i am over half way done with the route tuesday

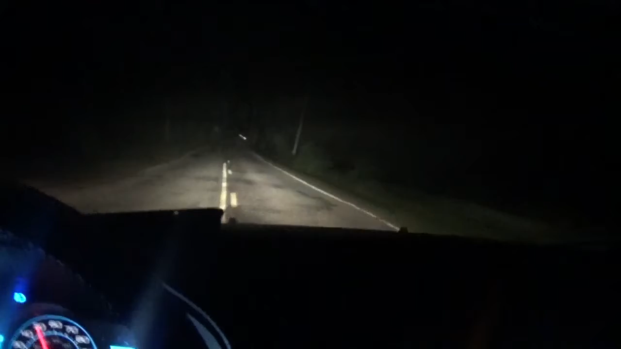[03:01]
So they don't know what the hell they're doing down there. So I can tell you right now it's not going to be same day delivery. But yeah like I said I'm over halfway done but that's my little rant that I had to talk about. Um I only got like six more here on Evansport road and then I gotta finish up 15 and all of the ones off of Trinity and then I'm done. I should be done no later than 20 till